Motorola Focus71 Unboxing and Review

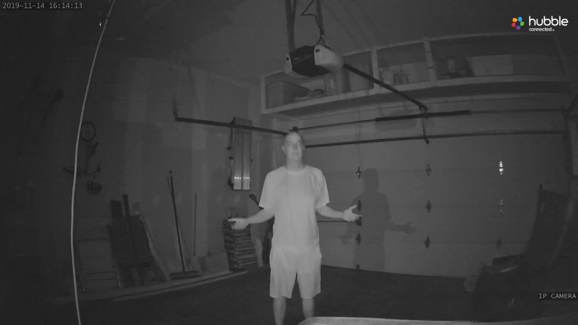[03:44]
Here's the quality of night vision in a completely pitch black garage. So there you go. You have the quality and you decide yourself if you like it.